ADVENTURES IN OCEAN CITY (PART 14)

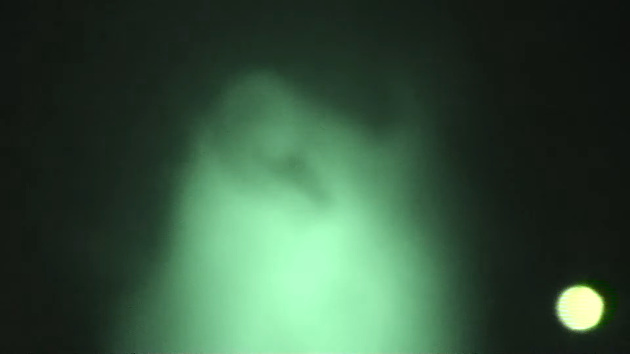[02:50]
This is insane sand. This is like, that's not sand yet. Wait till you actually feel it when you get off this part.
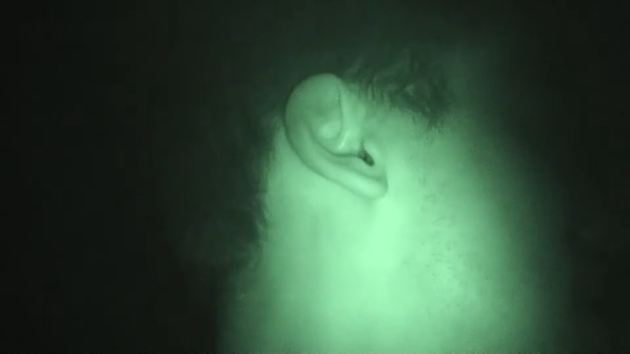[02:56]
It's so soft. I'm gonna take my sandals off once we get down.
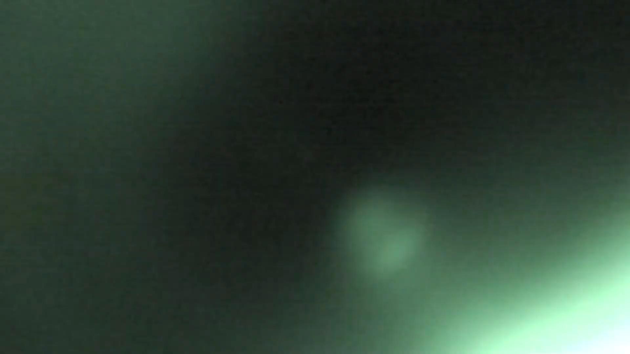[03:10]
Man, it looks so cool with the moonlight shining on the ocean.
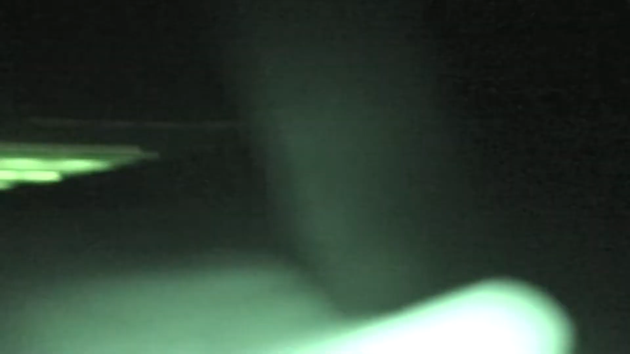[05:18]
People walking on the beach like, hey, stop running.
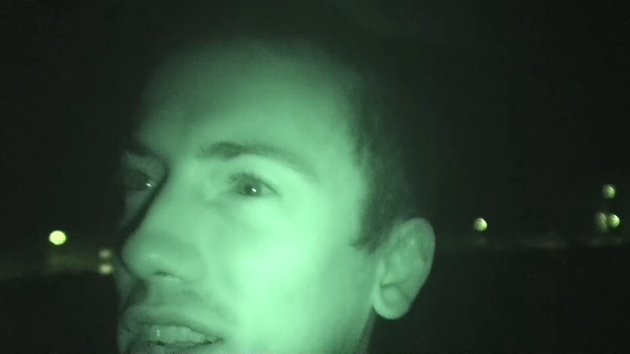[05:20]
Hey, you're out too far. And there's lightning back there.
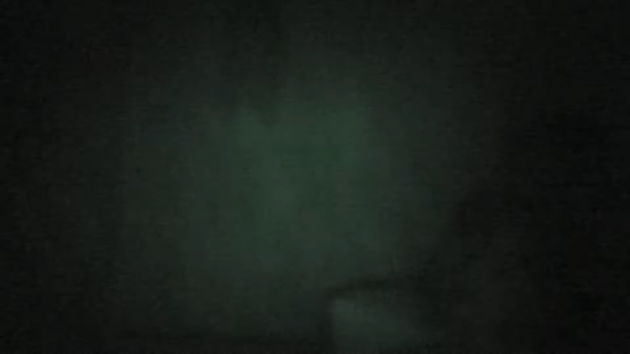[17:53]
They're probably going to release some crazy spirit or something. A demon. And then it's going to... You can't even see it. I think that's the point.